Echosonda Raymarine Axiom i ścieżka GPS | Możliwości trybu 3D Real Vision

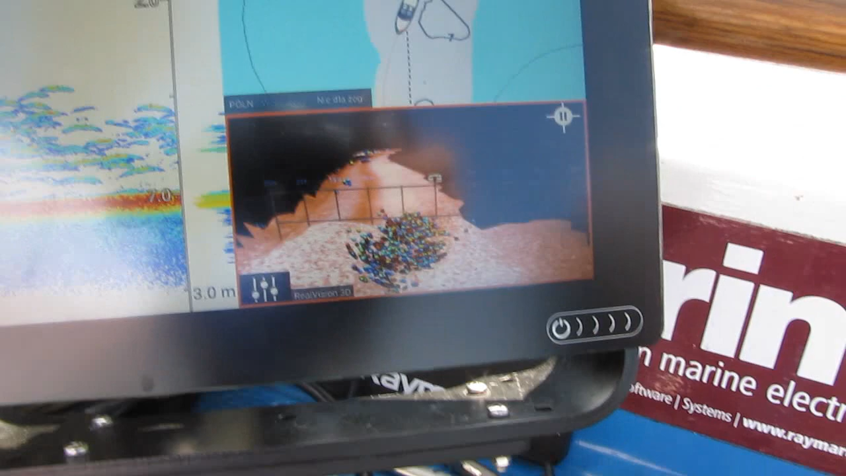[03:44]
Po lewej była ta sieka. Teraz sobie nawiniemy.
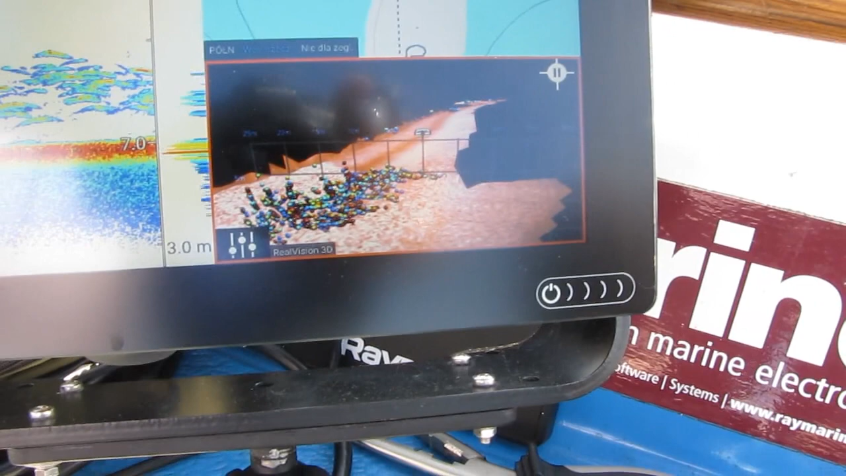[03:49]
Może się okazać, że kantem jej poszliśmy. Też może jej być tu naprawdę, naprawdę dużo.
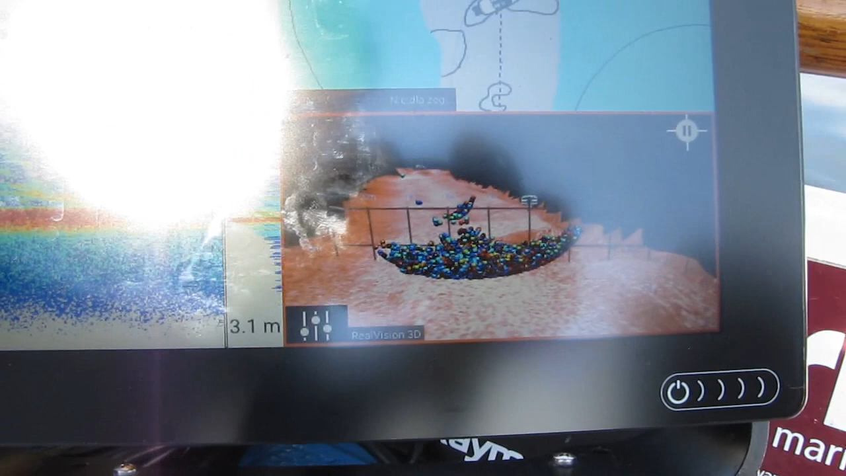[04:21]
Jest. Jest po prostu. Potęga tej drobnicy tutaj.
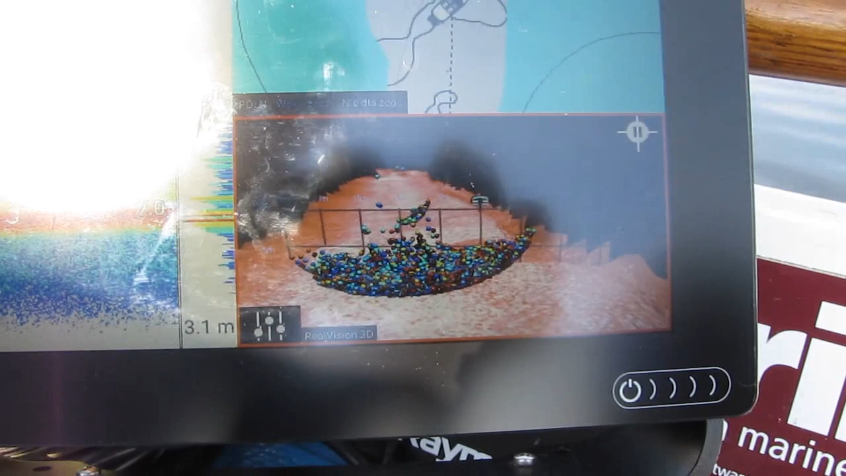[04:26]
Po prostu zobaczcie. Wszędzie. Lewo, pramo. Cała burka.
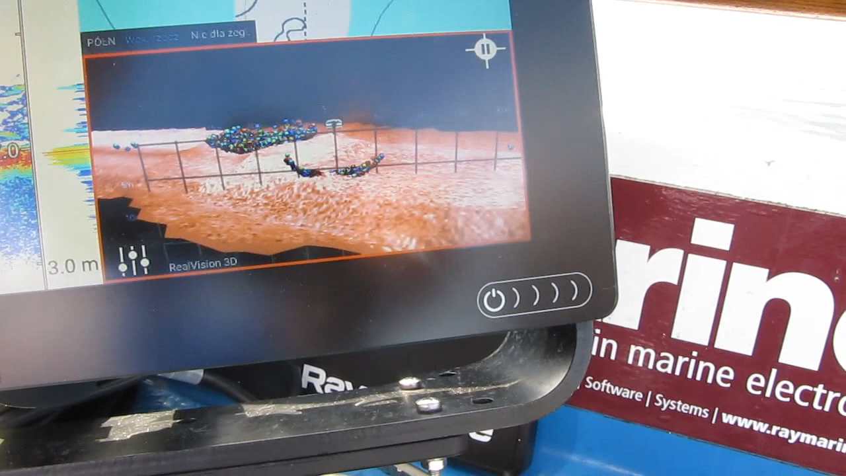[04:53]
O, tu mamy jakby centralny ich punkt.
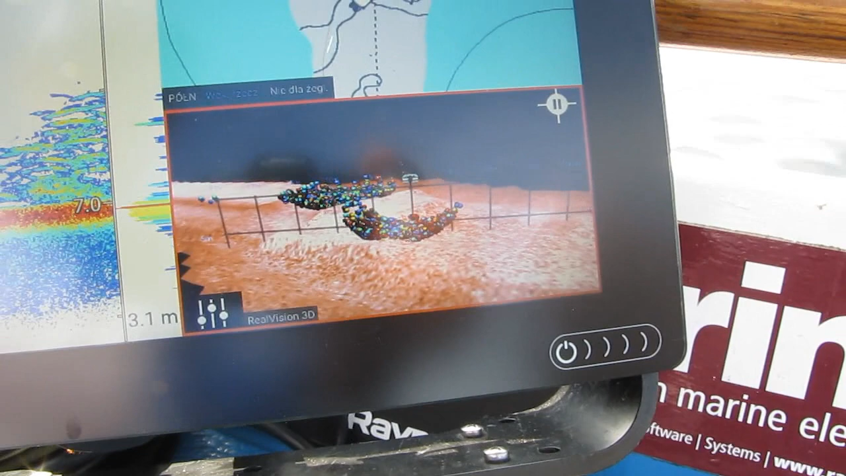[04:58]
Widzicie jak to świetnie działa? Widać po której jest burcie.
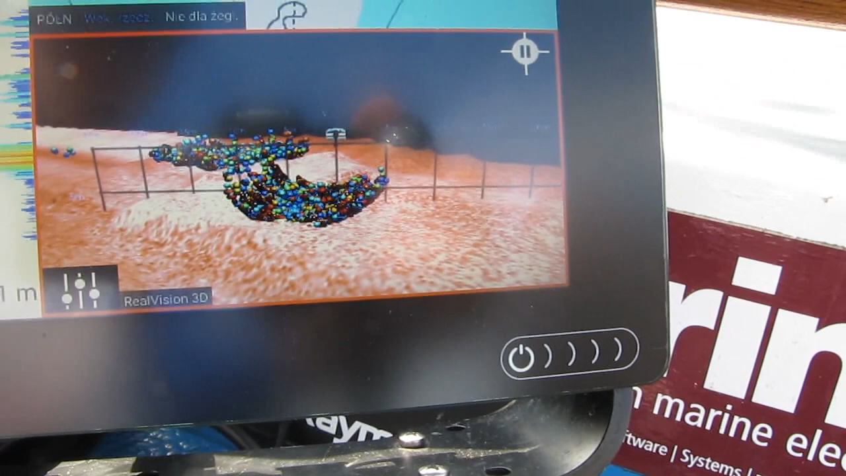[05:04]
Z dwóch stron, ale z lewej jest dużo więcej.
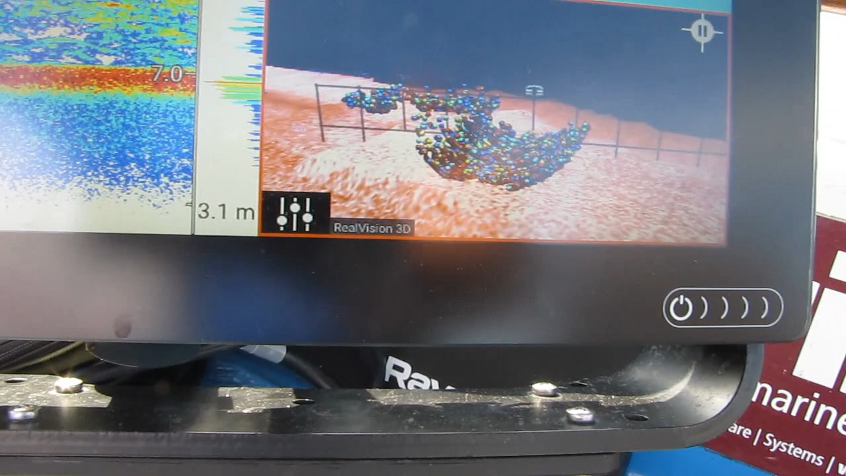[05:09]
Zatrzymamy. Parę rzutów można zrobić.